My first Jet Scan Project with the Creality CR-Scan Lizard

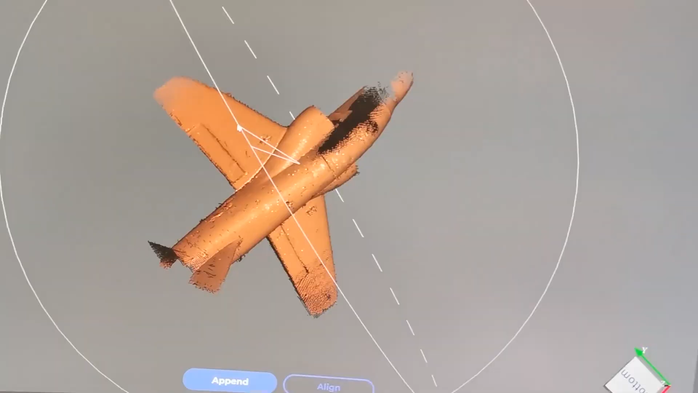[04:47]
And here we got the last scan. Rebuild. Looks much better.
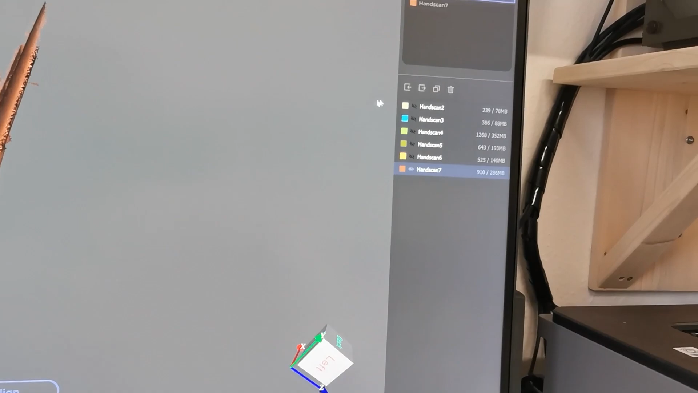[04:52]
Here on the side there are all the scans we did till this moment. Let me take a look on the last.
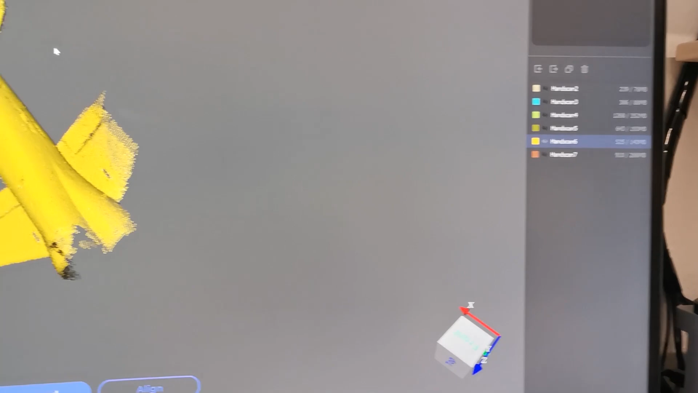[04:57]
And now we can start to align.
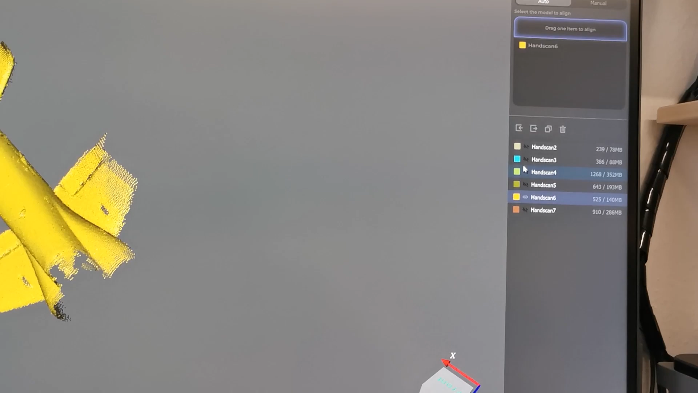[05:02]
This means we combine two of the scans and take a look if we got a complete jet out of it. Now we got two scans. And by pressing alt and holding the scroll wheel on your mouse you can move them separately.
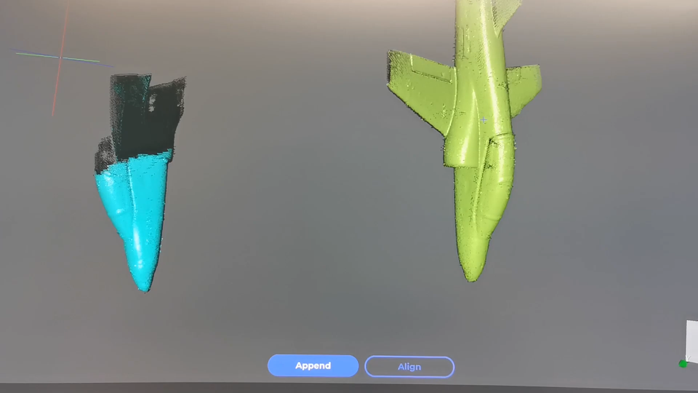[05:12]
Without it they move together. And now we can align them. Now he's doing this automatically. And let's see how it fits.
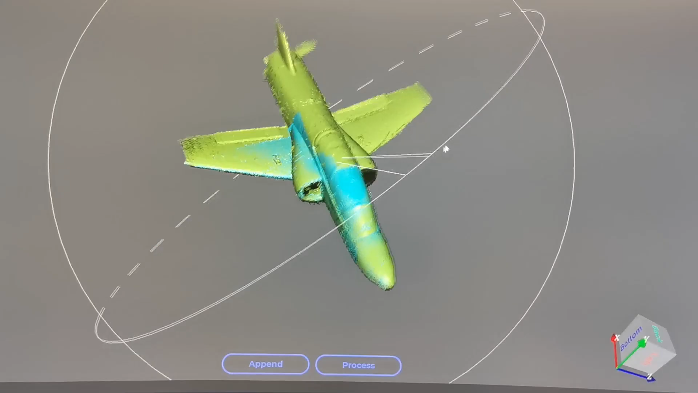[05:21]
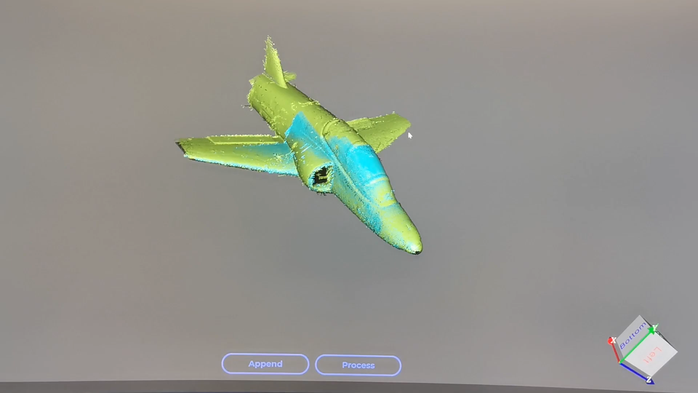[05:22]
Now both scans are aligned. And this looks good. So we can add the next one.
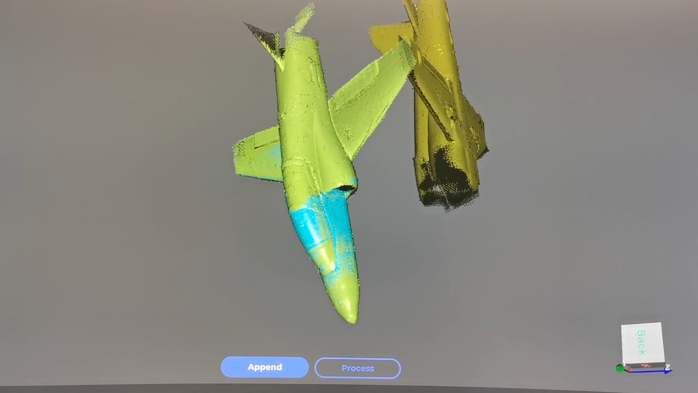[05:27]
Here is more tail. You see on our first there is much of the tail is missing.
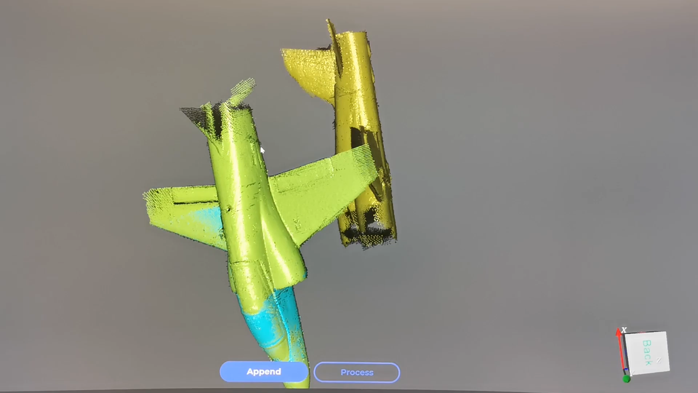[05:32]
We press alt again.
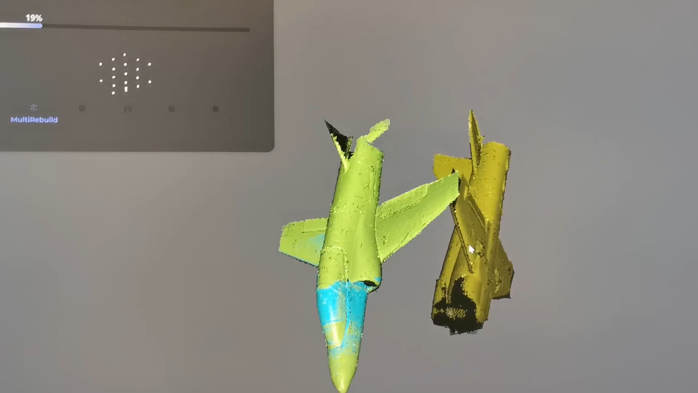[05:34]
Especially on bigger parts it wouldn't be possible to scan them at once. So you scan them separately and later on you align them.
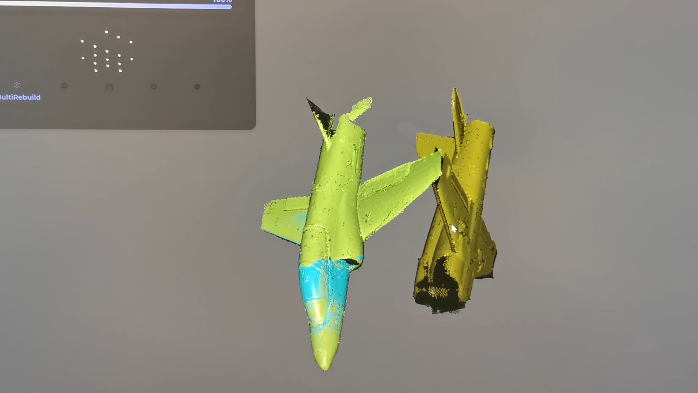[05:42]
And then you get the complete model. And it fits.
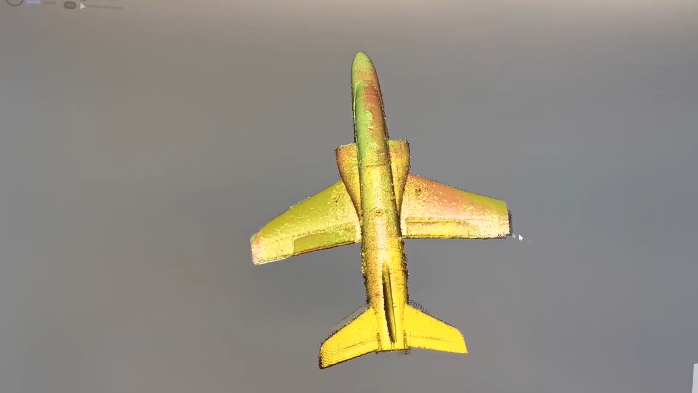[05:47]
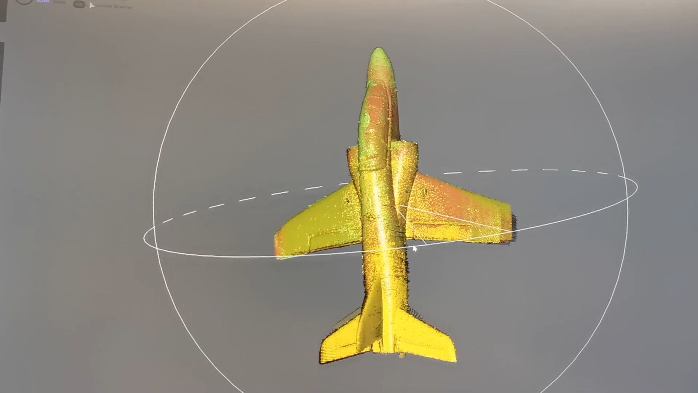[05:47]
Looks much better now. Nearly complete. We got... Here is something missing on the wing. And also here is a lot of black.
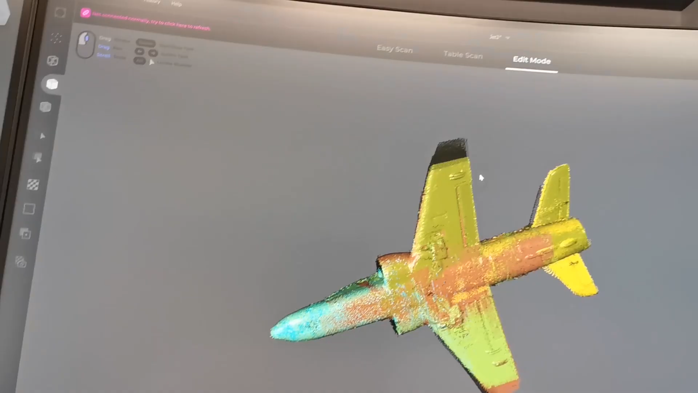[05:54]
I will do one scan more. Especially here from the wing.
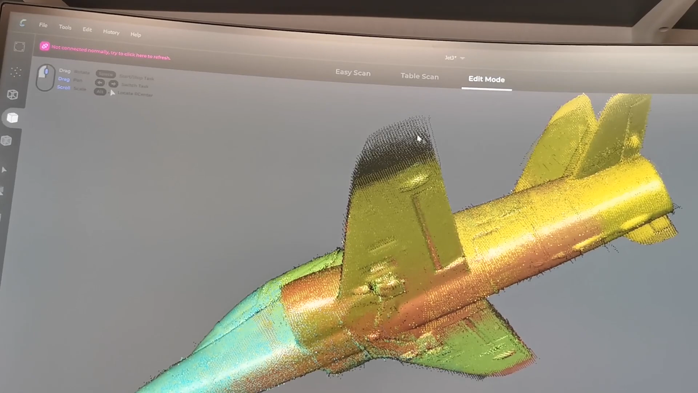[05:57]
Here is too much missing. As we need. And then we can go to process.
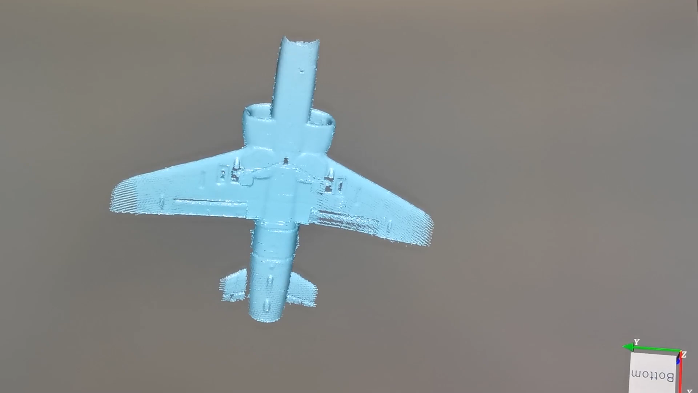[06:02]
So now I did some more scans. Let's take a look at them. This one is always from the lower side.
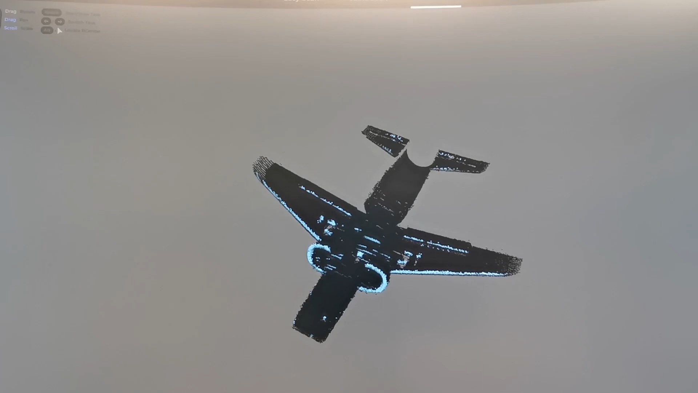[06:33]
Yeah. I put them in step by step. The jet comes more and more detailed out of it.
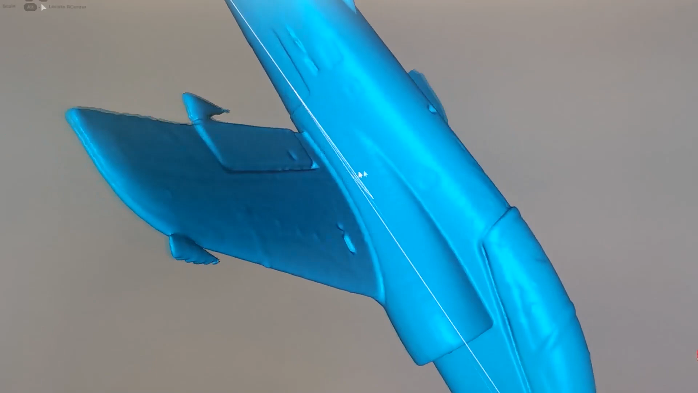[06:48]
Surface is really nice. But there are some mistakes. Especially on the wings where the scan was not perfect.
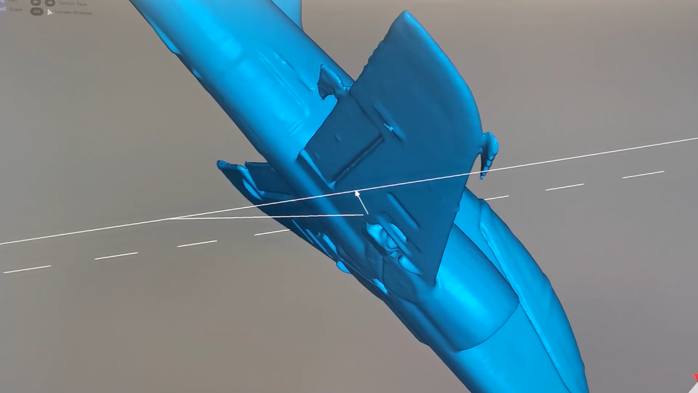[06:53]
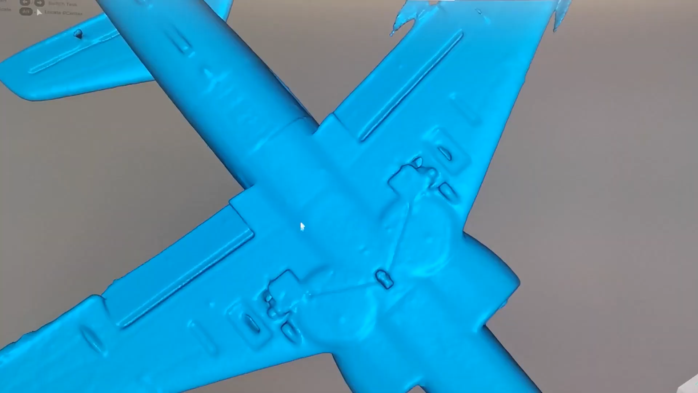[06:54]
And the lower side. Yes this is original.
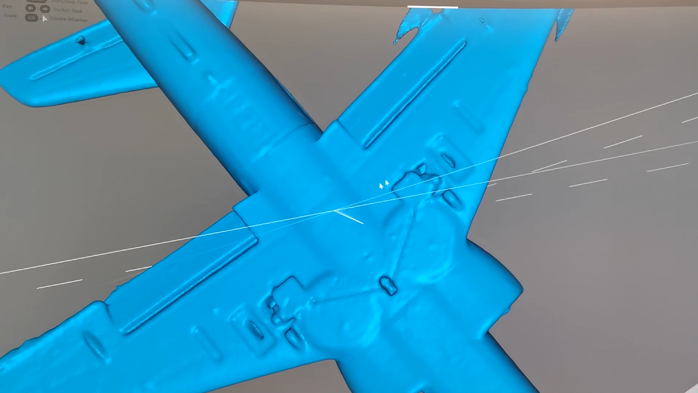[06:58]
Cause here were some holes inside.
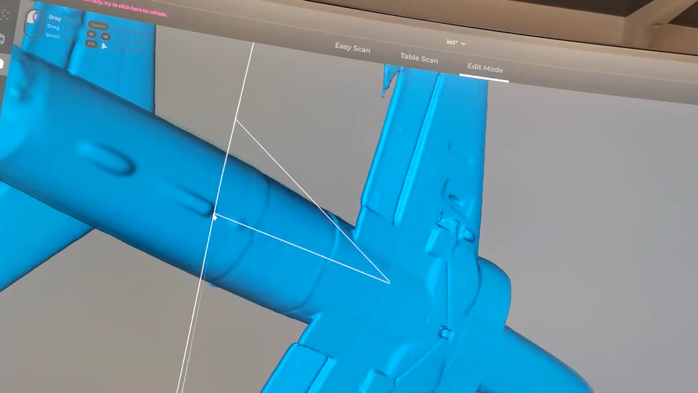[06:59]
And here we can see rest of the servo horns.